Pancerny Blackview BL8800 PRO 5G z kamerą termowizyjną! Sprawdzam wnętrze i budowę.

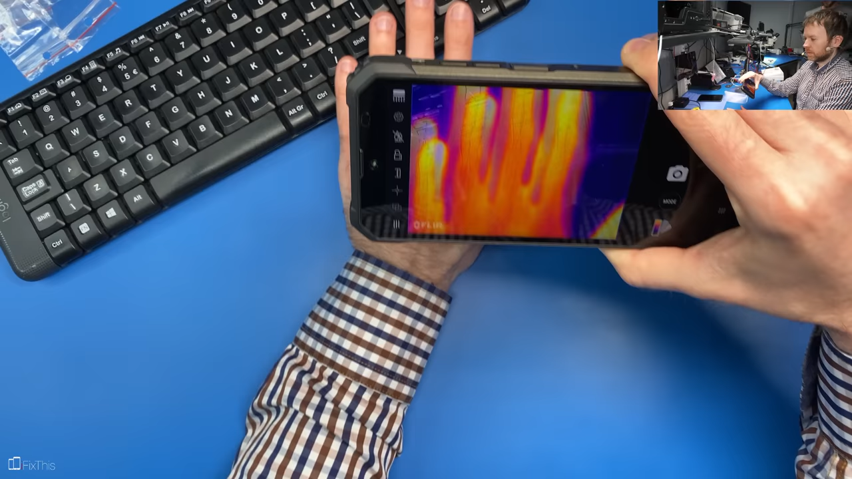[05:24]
No, rozjazd jest. To prawdopodobnie gdzieś tam idzie sobie skalibrować, ale tak na dzień dobry to jest troszkę Lipton, że tak to wygląda.
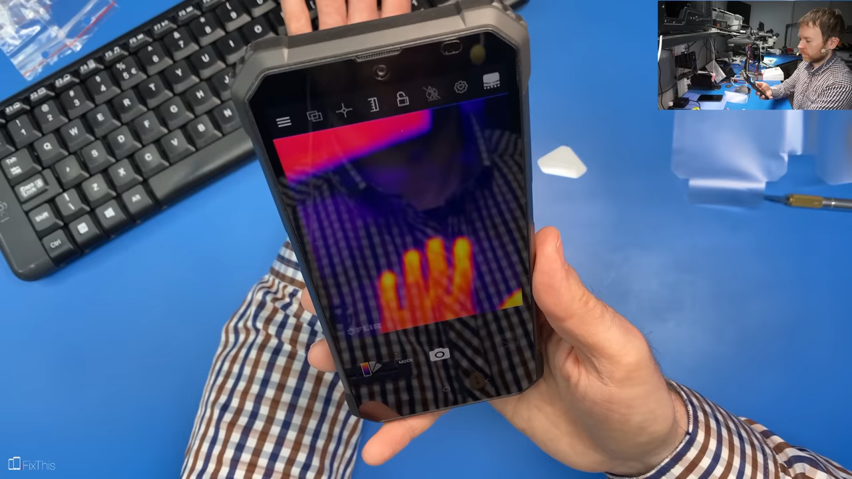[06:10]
Okej, bez nakładania tego obrazu trochę lepiej jest, ale ta rozdzielczość jest taka se. Do jakiejś elektroniki to nie sądzę, żeby to miało jakieś dobre zastosowanie, chyba że jest jakaś możliwość lepszej orientacji tego obrazu.
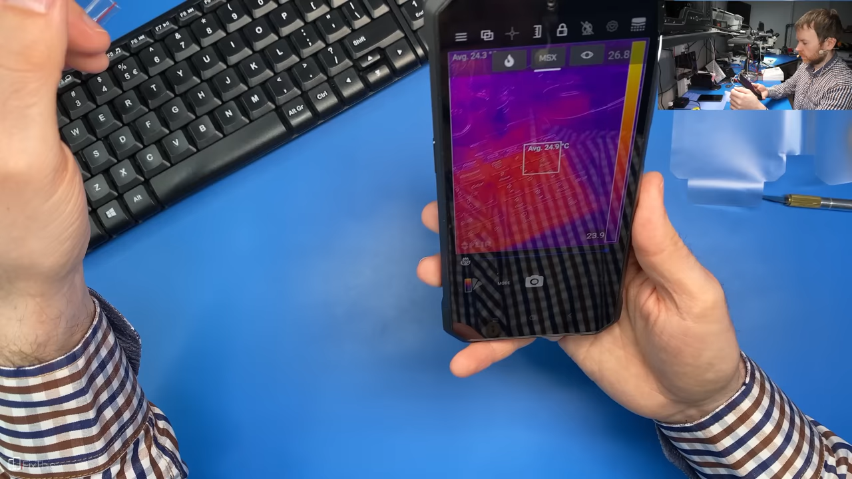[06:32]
Bo to, co się tutaj nakłada, to no, aplikacja chyba nie jest do końca dopracowana.